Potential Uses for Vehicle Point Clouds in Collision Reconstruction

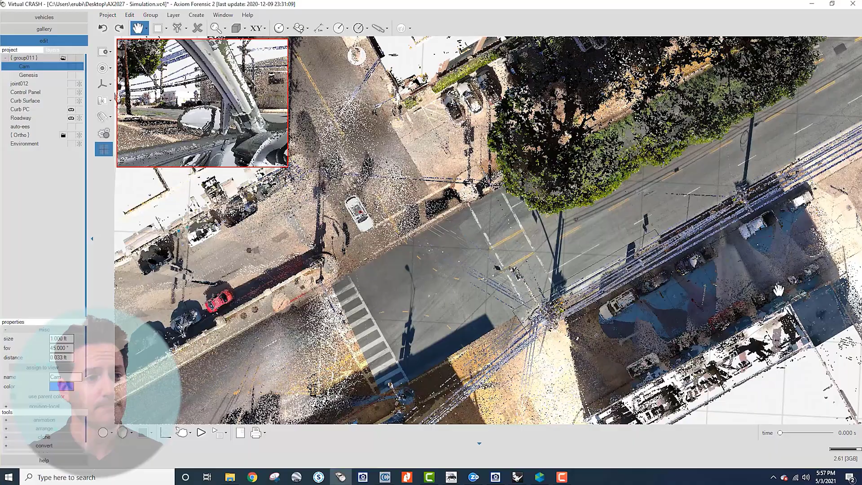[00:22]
So the first program we're looking at here is virtual
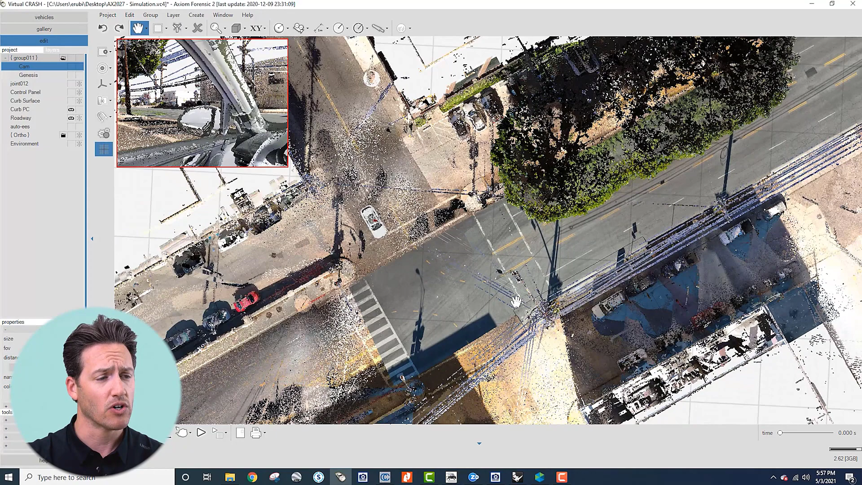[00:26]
crash and we use virtual crash a lot when we're performing visibility analyses, simulation analyses as well, but specifically right now we are going to be talking about visibility analyses. So to perform a visibility analysis here we bring in a point cloud that is generally generated via a laser scanner and then we'll also supplement that data with point clouds generated from drones which we're using Pix4D to create.
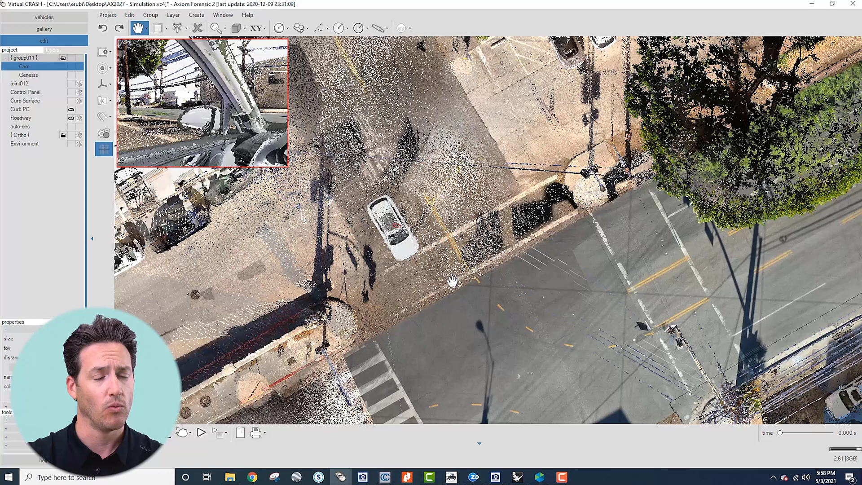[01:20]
So we'll make an entire tutorial to show this process in a little bit more detail down the line but today I just wanted to show you the what what can be accomplished and just some some real basics of it. So here if you you click on the cam and then click assign to view this camera was placed inside the the cabinet of the vehicle in a position that's going to approximate the the driver's head position. So now we're inside the vehicle we can see any visual obstructions that might be presented by the a pillar by the mirror so especially if it's a pedestrian case or something here where they might be walking across the the crosswalk we can get an idea of of when there might be a blind spot.
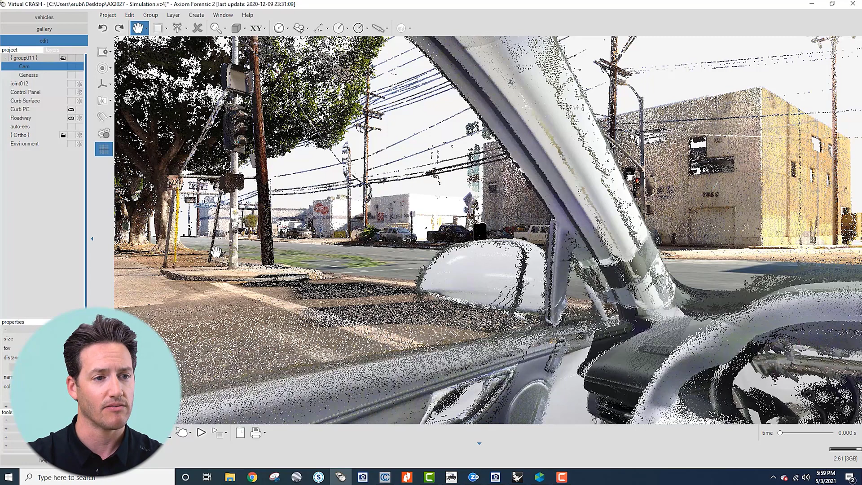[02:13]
So of course you can use a mesh for something like this which I'm sure a lot of people are doing but I feel like there's there's a chance that there's a little bit of artistic create freedom taken by the the creators of those meshes so something to just be careful of. For instance so this is actually a Honda Civic model that
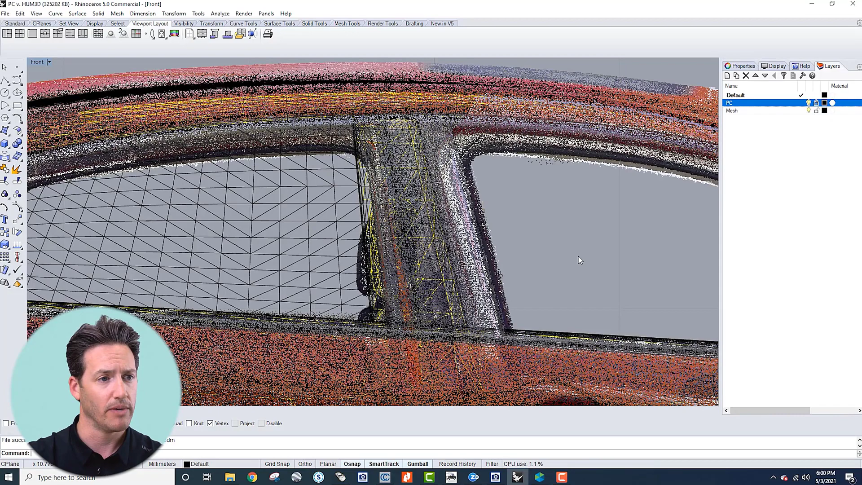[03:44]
So these of course the point cloud is generated from real measurements whereas we don't know exactly where the measurements are coming from for
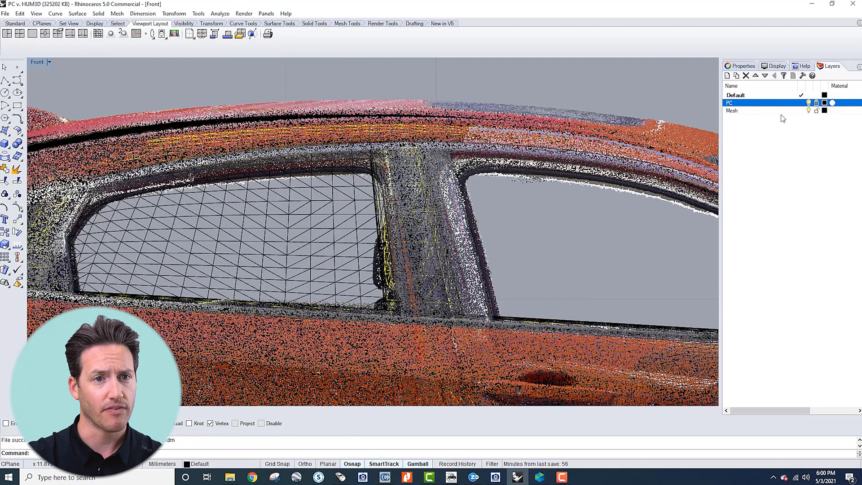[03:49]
the mesh from Hum3D and that's obviously not a knock on Hum3D they're just I think it's peer peer supplied modeling.
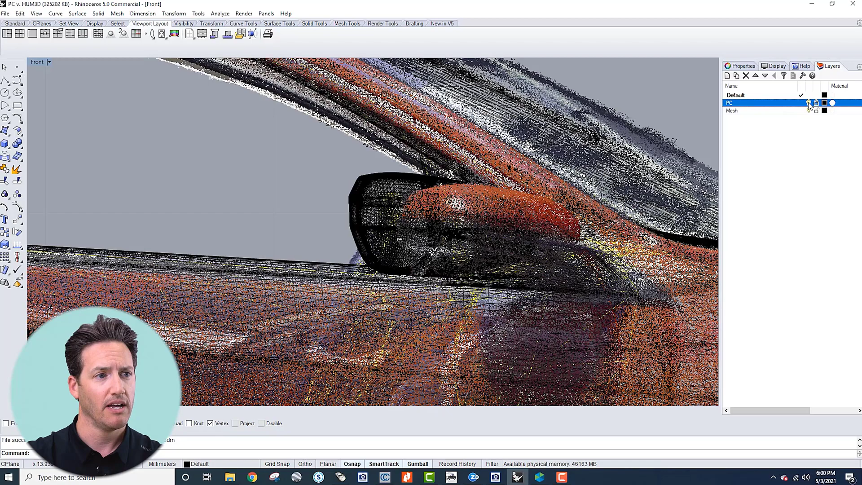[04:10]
so there's some things that are just kind of created so that they'll be pretty and not necessarily super accurate.
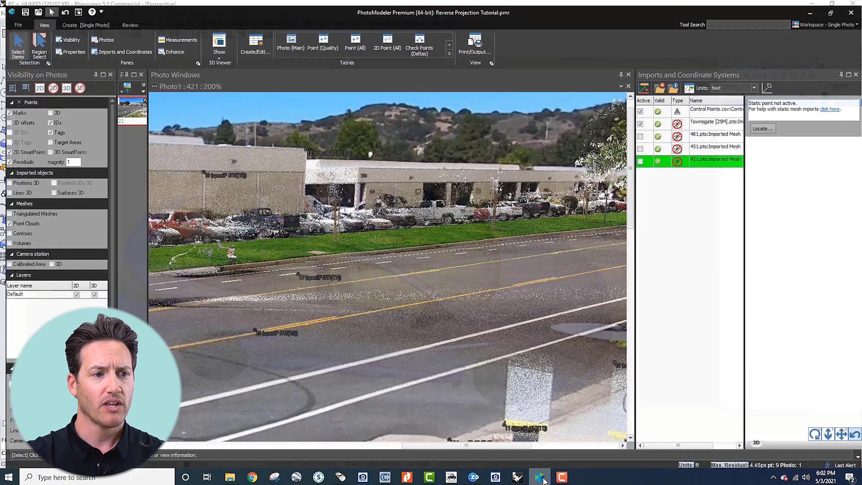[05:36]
Okay so some other things that we do Ben Molnar from Lightpoint Scientific just created a really in-depth analysis i'm sorry a
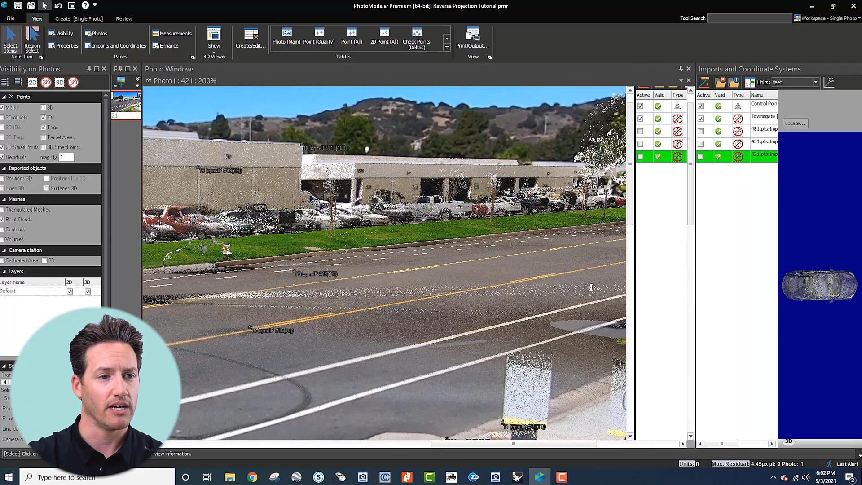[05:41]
tutorial showing how to use exemplar point clouds in surveillance analyses to figure out vehicle speed so i'm just going to touch on that real briefly we'll talk about it more uh before too long and then you'll have access to the entire tutorial that Ben created which is uh i think it's about an hour and a half long so it goes into great detail of with respect to how he he does that and what the process is but here this is just one frame from a surveillance video and we bring in uh here we brought in the point cloud from the environment just go out to the environment
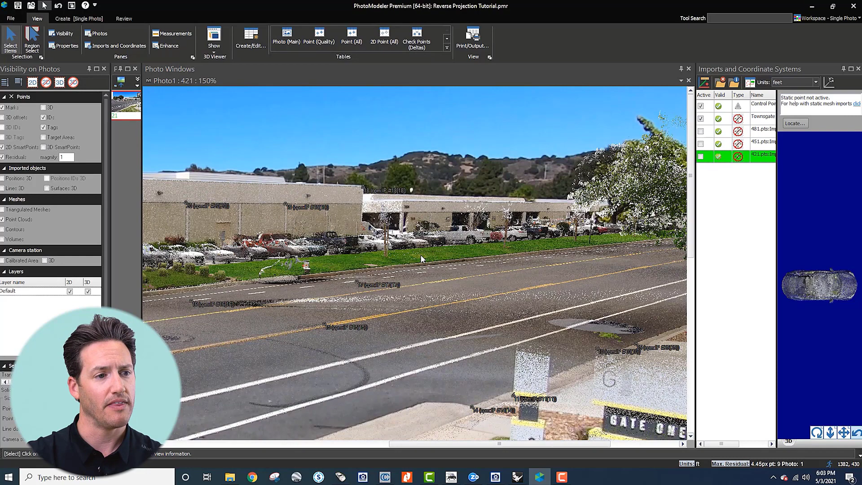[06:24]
uh to the site uh and shoot off some scans uh here these scans were created with a ferro s350 and then we select some control points and uh then then we know where the camera is we know its distortion characteristics we know its focal length uh and you can see here that the point cloud is overlaid so i'm going to turn on and off the point cloud now and
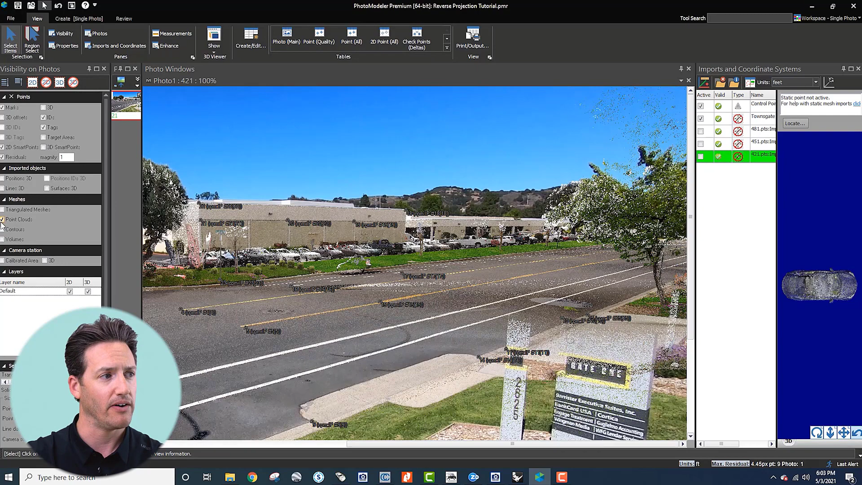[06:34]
you can see that it's overlaid onto the surveillance video and the goal here is to figure
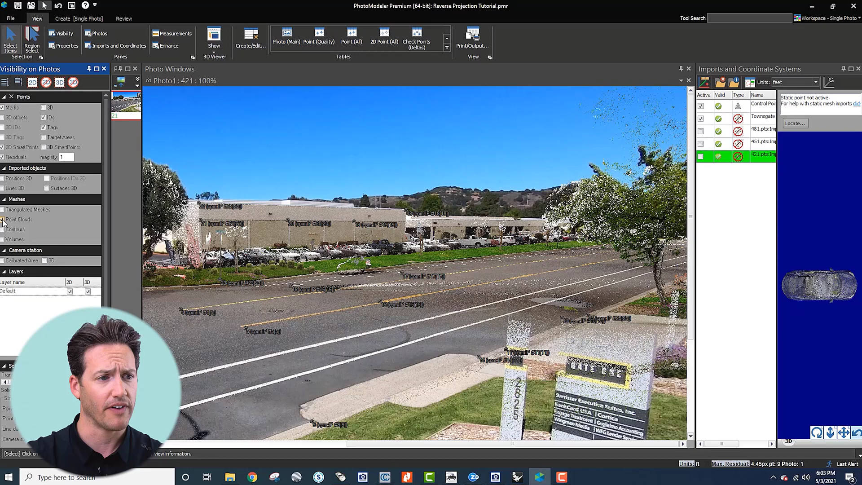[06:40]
out what the position of this blue sedan is so once you do that for a couple frames
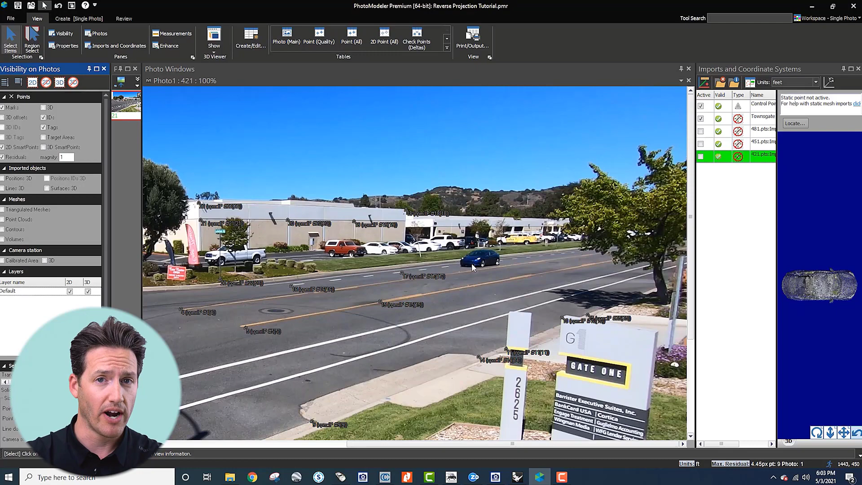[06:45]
and you know what its location is then you can figure out its speed of course so uh one thing that we've been doing now is reverse projection using those 3d point clouds so here i'm going to turn on the 3d point cloud that was aligned in cloud compare